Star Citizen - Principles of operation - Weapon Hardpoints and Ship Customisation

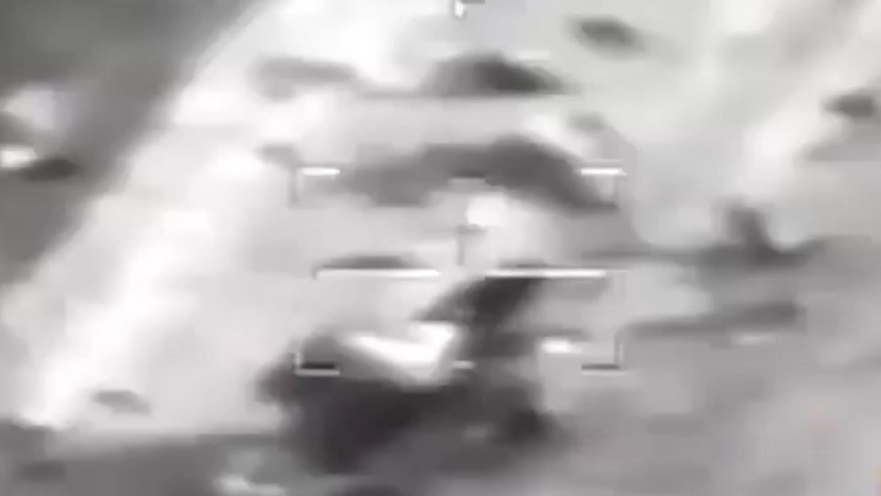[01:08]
allowing the gunner to aim the cannon by simply looking at the target.